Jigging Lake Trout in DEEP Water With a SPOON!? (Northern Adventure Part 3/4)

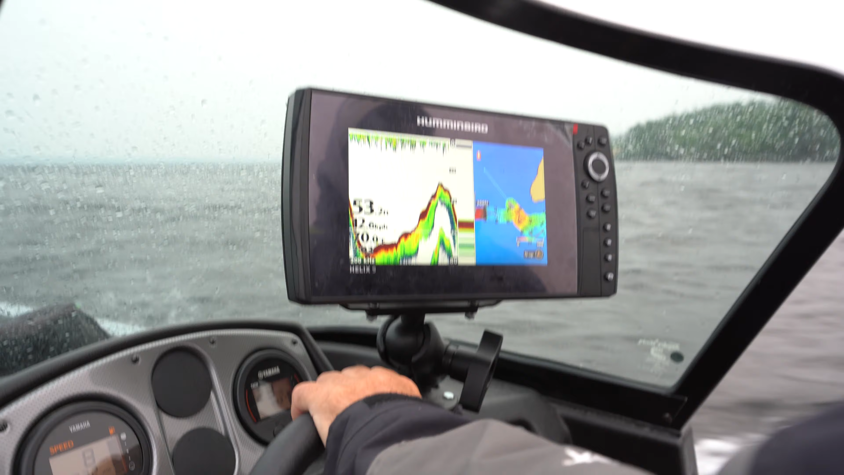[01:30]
Doing some auto charting right now, trying to find where the drop off is and see where the deep holes are.
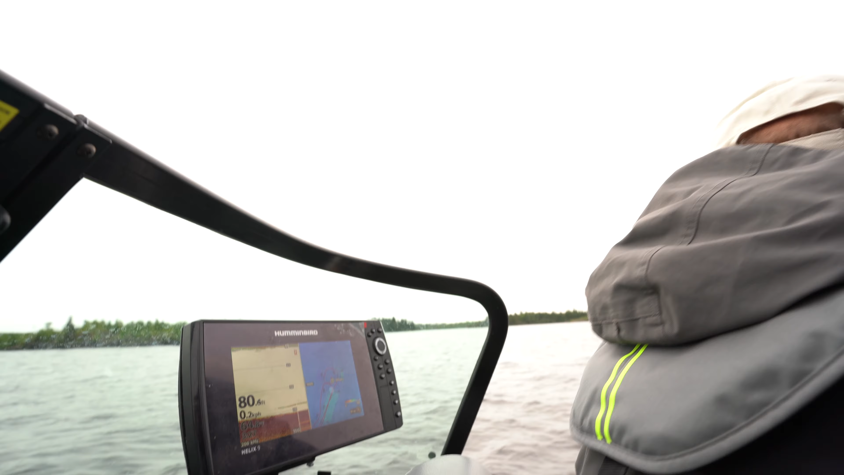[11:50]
There's actually a big fish just on bottom. I don't know if you can see that, guys. Very tough. Yeah, right there.
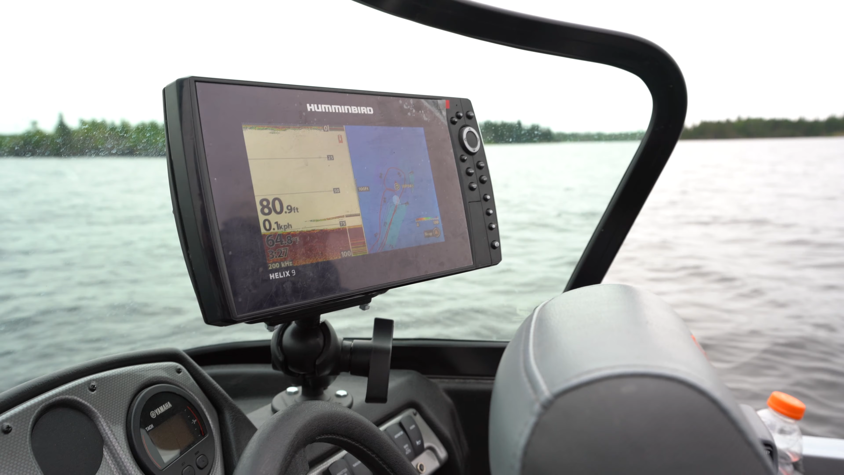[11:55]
On screen: depth 80.9 ft
That's a big fish. So we're in the right area.